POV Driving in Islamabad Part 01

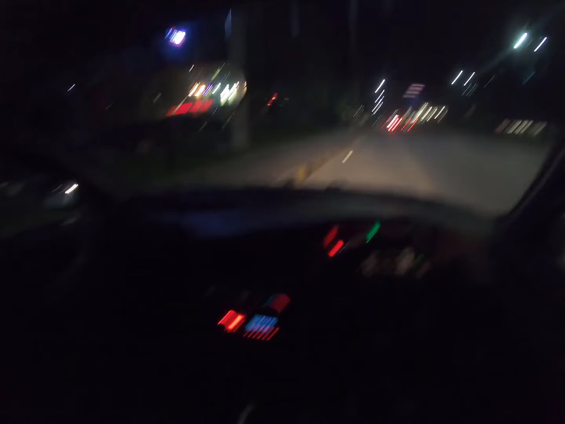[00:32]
वी विल स्लोली मर्ज विद द ट्रैफिक।
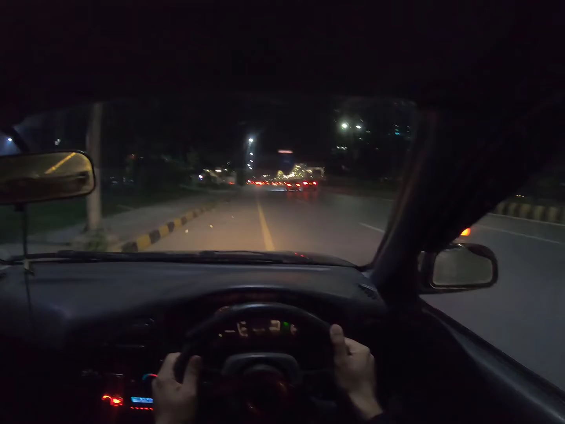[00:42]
अभी मैं इस वक्त हूँ ब्लू एरिया और अभी क्या टाइम हुआ, 11 होने वाले हैं, तकरीबन 8 मिनट रहते हैं। तो ये हमारे सामने सेंटोरस है। आई डोंट नो कि ये आपको नज़र आ रहा होगा नहीं आ रहा होगा, क्योंकि एक गोप्रो के साथ अटैच के साथ मेरी पहली वीडियो है।
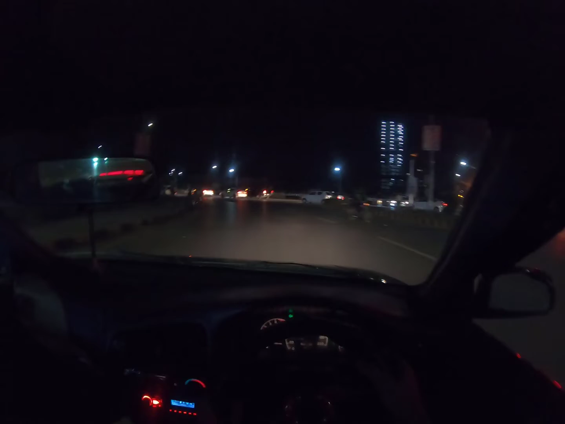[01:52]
ये अभी सीधा हम 0.1 वाली साइड पे जाएंगे और आई नीड टू प्लेस अ राइट इंडिकेटर के मैंने सीधा जाना है और ये ट्रैफिक लेफ्ट पे मर्ज होके फजले हक रोड पे जा रही है। अब सीधा जो है ना, वो ये कौन सी गाड़ी है, अच्छा
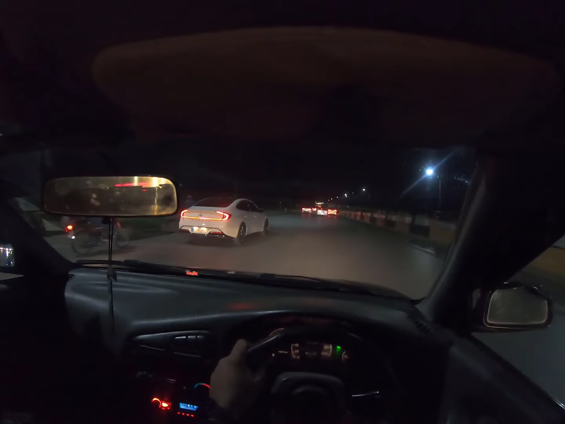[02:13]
हुंडई सोनाटा, बड़ी प्यारी इसकी लाइट्स हैं। मुझे लगा बाइक वाले ने मेरे साथ रेस लगा ली है। एनीवेज, आई होप कि जब मैं घर जाऊं तो मुझे डिसअपॉइंटमेंट ना हो इस वीडियो को देख के, और आप लोगों को भी बिल्कुल ना हो इसके क्लिक करके। और ये